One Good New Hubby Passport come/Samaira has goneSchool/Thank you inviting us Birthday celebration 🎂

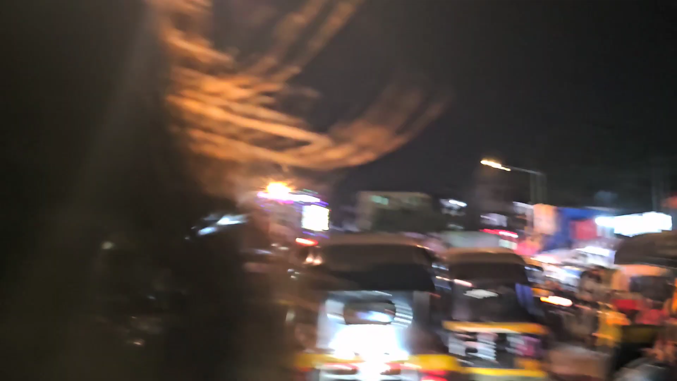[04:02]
और हम लोग को थोड़ा जल्दी जाना है, लेकिन यहाँ पर पूरा अभी ट्रैफिक है, तो आगे क्या